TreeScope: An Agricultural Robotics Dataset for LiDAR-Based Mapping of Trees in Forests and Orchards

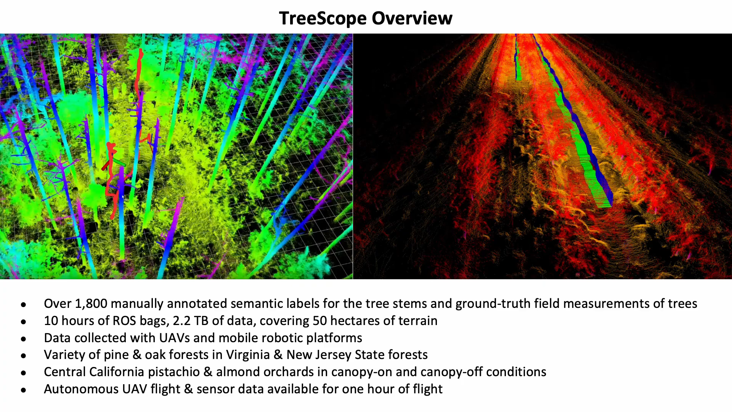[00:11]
We seek to demonstrate that robotics can accelerate agricultural research, beginning with semantic segmentation and diameter estimation of trees in forests and orchards. We present the first LiDAR dataset of submitted tree stem point clouds acquired from mobile robots in agricultural environments. We provide over 1,800 manually annotated
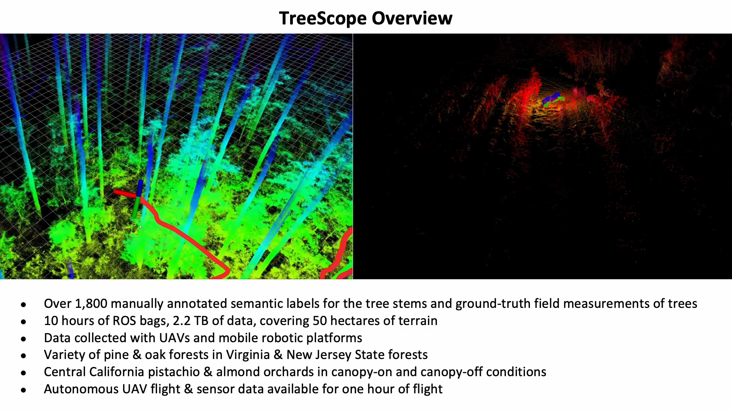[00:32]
semantic labels for the tree stems and ground truth field measurements of tree diameters to aid the development of point cloud segmentation algorithms.
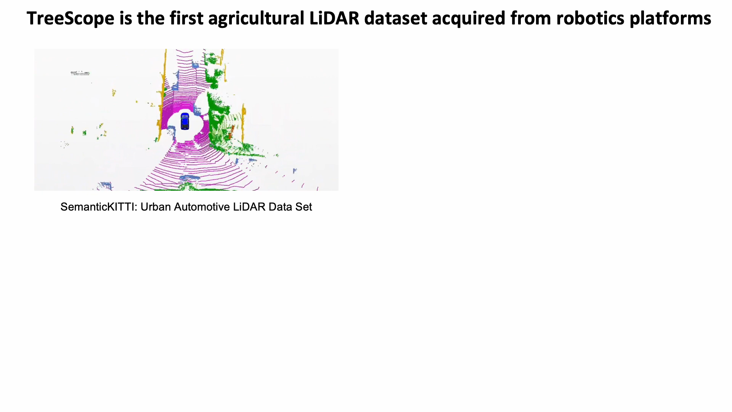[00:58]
Recent LiDAR datasets such as Semantic Kitty and Dales have accelerated semantic segmentation research, but these datasets are exclusively collected in urban environments. To our knowledge, our work is the first agricultural dataset acquired from robotics platforms that provides high-resolution LiDAR data,
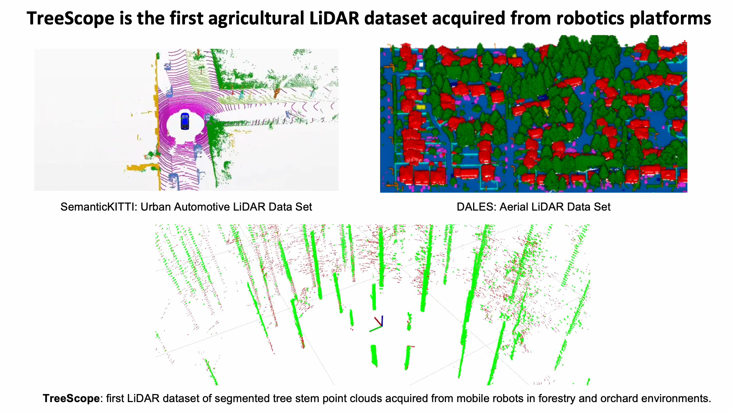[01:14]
ground truth field measurements, and semantic labels from heterogeneous environments.
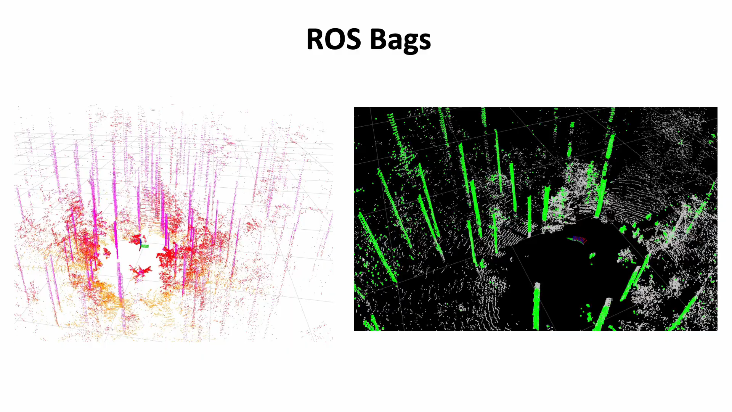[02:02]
We also release ROS bags, including LiDAR inertial odometry and velocity corrected point cloud frames provided by FasterLIO and semantically inferred point clouds from our trained segmentation networks.
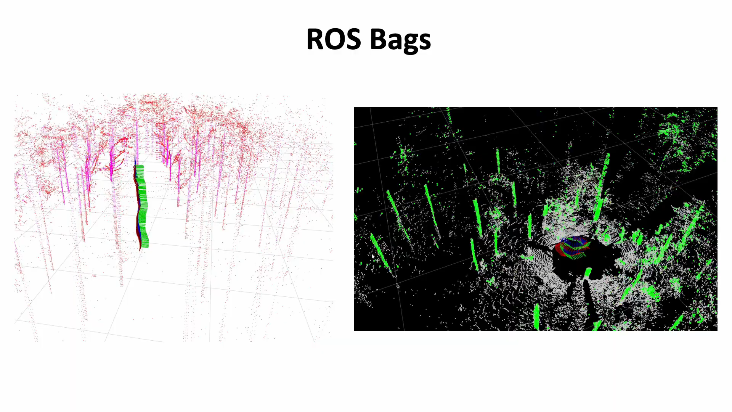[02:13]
In total, there are over 10 hours and 2.2 terabytes of data available in the dataset.